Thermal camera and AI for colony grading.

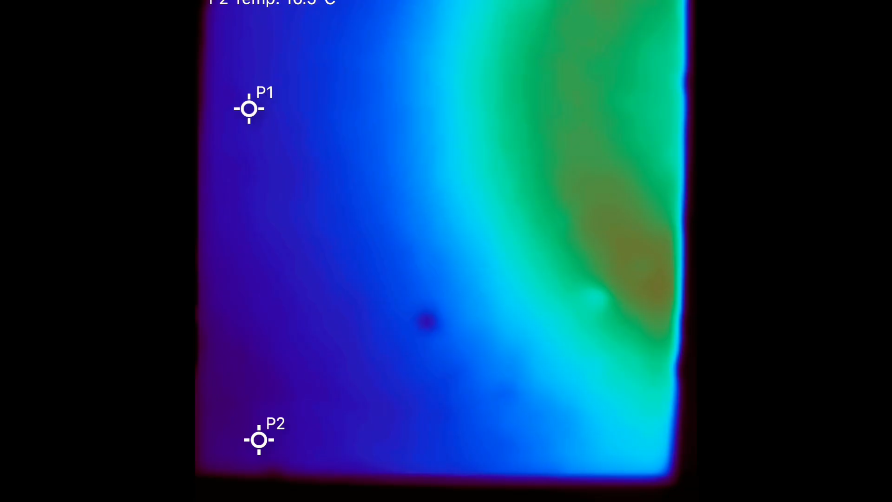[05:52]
we have the camera over my heated floor let's give it a little place place was a little bit of definition so that's a where there's a heat line in the floor and you can see that the extent of the box there i i should have centered this slightly more got
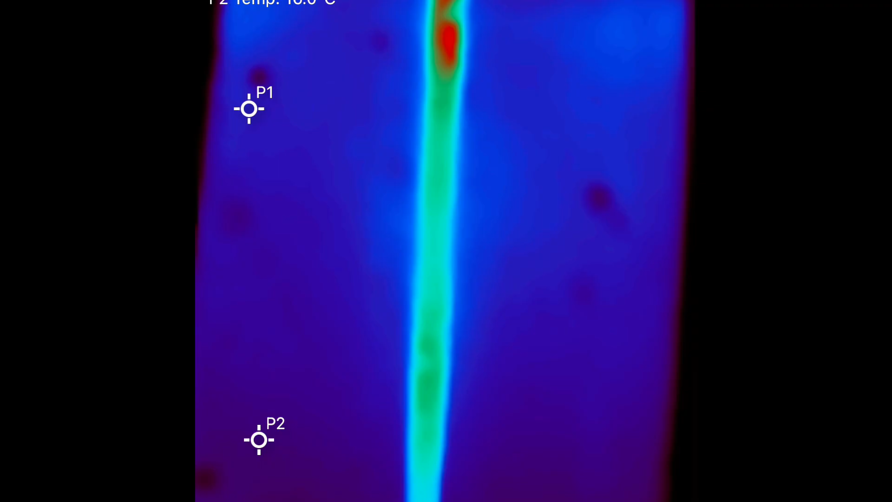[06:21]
to make it just one adjustment all right after a little bit more playing around and fine tuning i ended up with this slightly
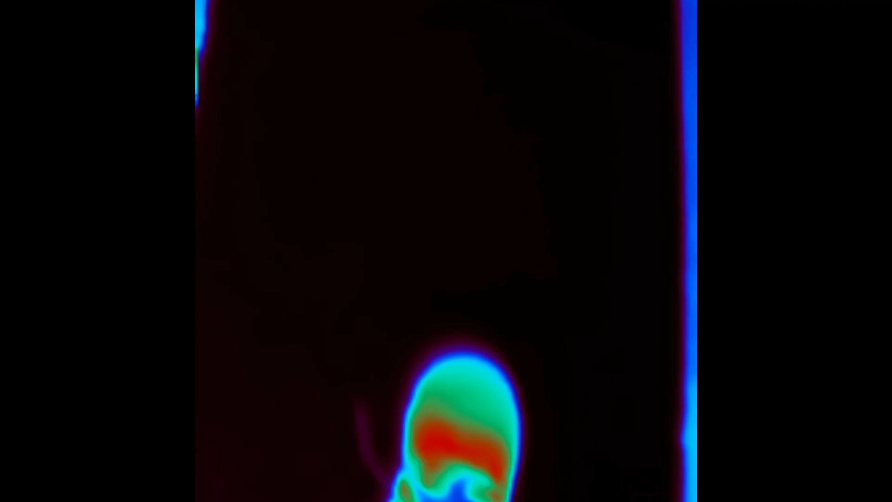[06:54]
okay i'm going to go over some hives and we'll
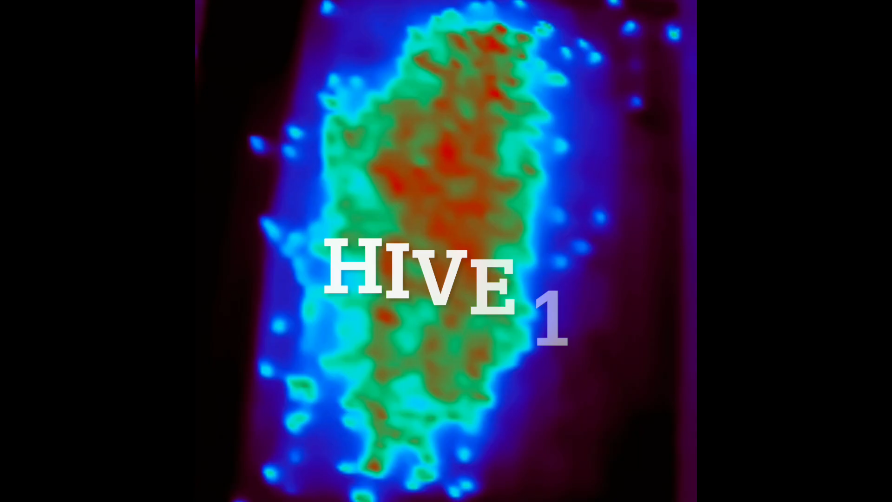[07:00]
have a look so there's number one about half a box
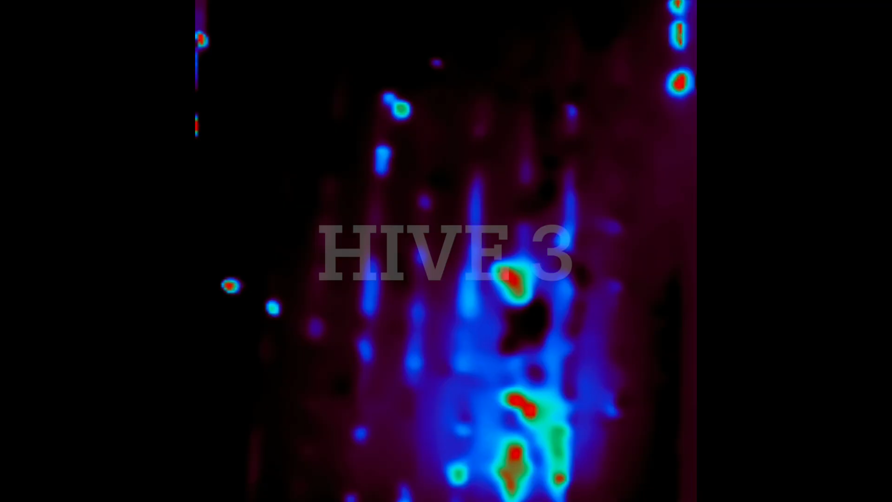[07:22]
now this one didn't look any more impressive on the top but there's a lot more action there
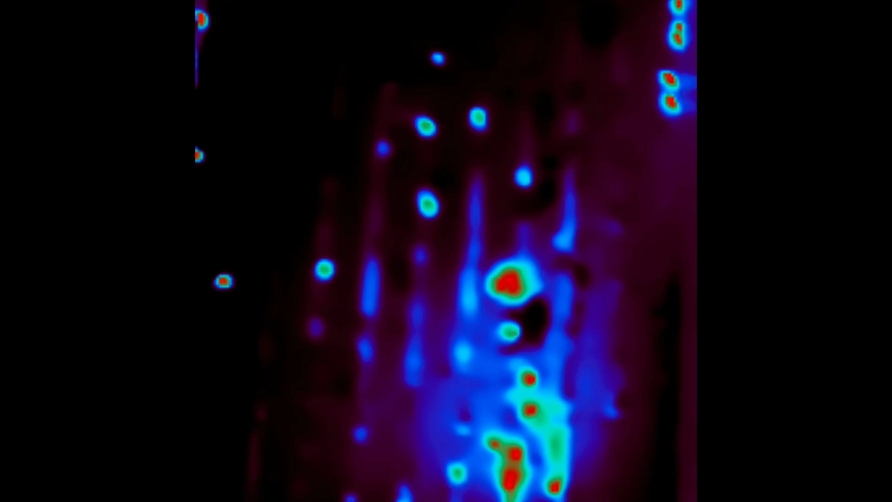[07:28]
they're sitting low down in the box
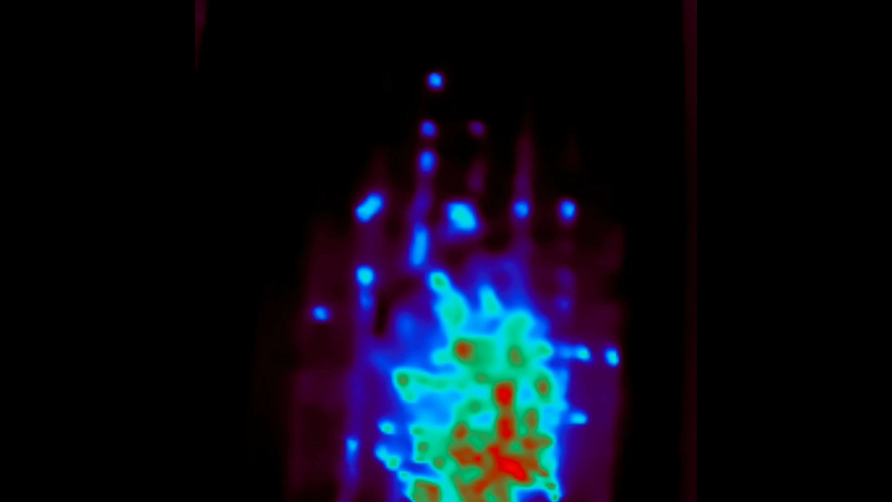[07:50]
nothing wrong with that and now i got a really big one to end off with